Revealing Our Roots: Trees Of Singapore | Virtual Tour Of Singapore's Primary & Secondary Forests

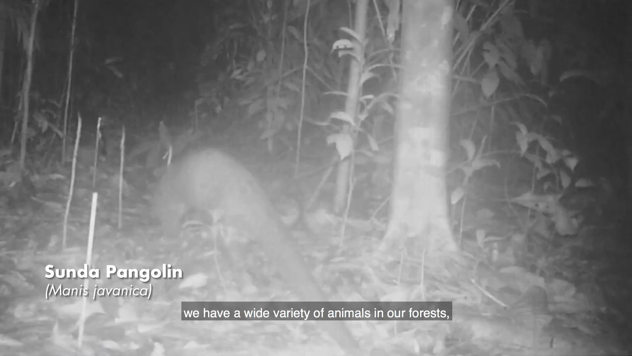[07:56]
As you can see, we have a wide variety of animals in our forests, ranging from Sunda pangolins to lesser mouse deer.